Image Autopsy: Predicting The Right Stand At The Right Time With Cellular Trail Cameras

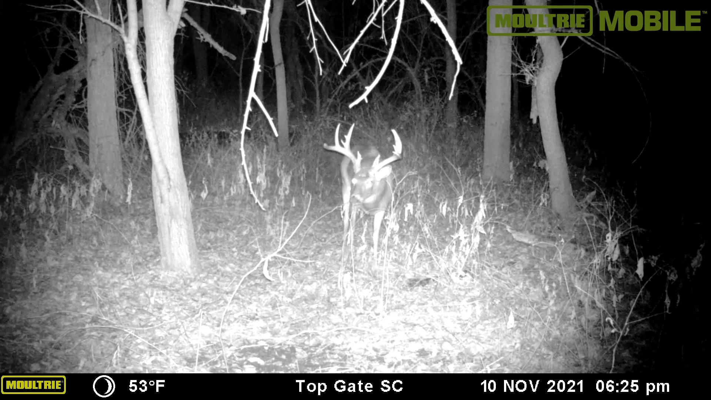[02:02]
Snickers was one of those such deer. We put him on the hit list November of 2020, and after several camera sequences of him as a 4-year-old during the rut, and then as a 5-year-old,
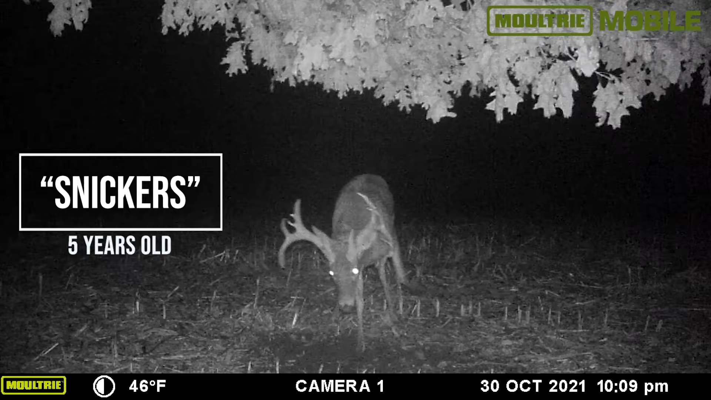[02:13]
he became one of the dominant bucks on this farm, but showed up with consistent inconsistency. With trail camera data from several mock scrapes, travel corridors, food sources, he was all over the place, and we really didn't have a concise way to identify where he was gonna go or where he was gonna be.